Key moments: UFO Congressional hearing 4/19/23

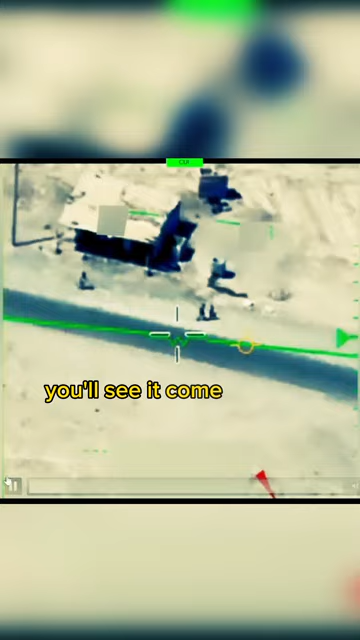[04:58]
There it goes. And then the camera will slew to follow it.
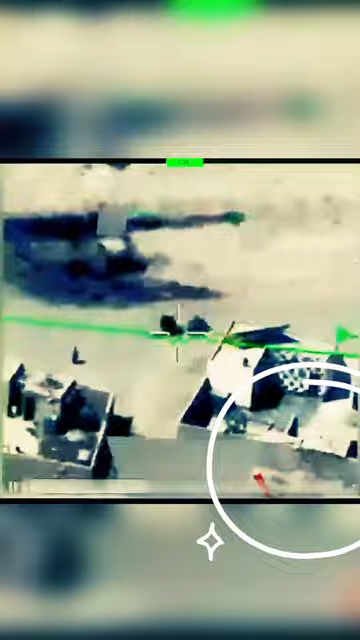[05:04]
You'll see it pop in and out of the field of view there.
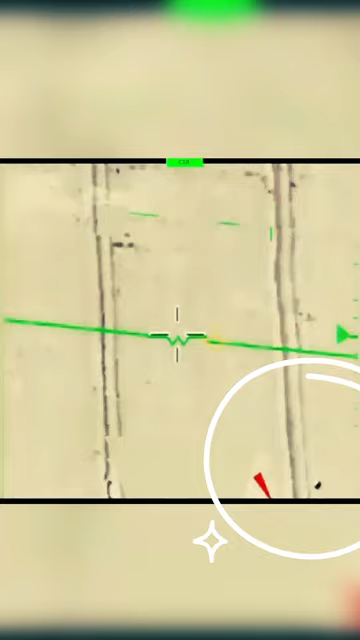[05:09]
This is essentially all of the data we have associated with this event from some years ago.